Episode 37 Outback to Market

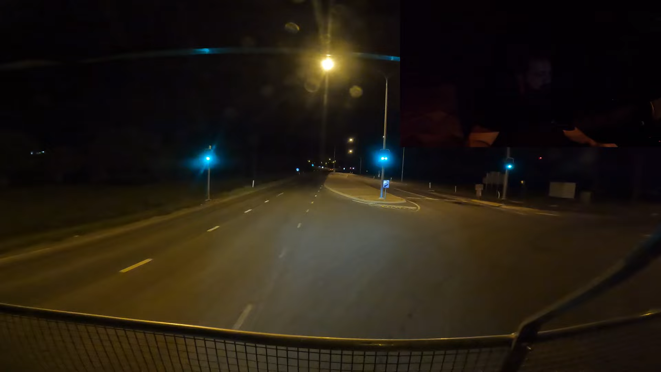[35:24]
So yeah, anyway, I'm going to go in, get something to eat, have a share, and I'll see you later. Good morning, guys.
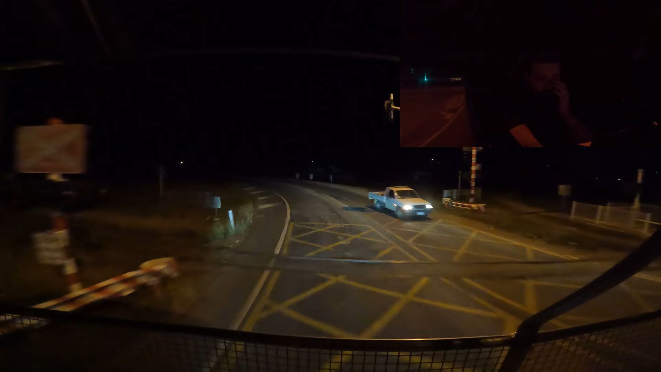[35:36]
It is 4:30 in the morning. As you can see, we've already taken off on the the way back. So we'll get going down the road here. First stop will probably be Miles.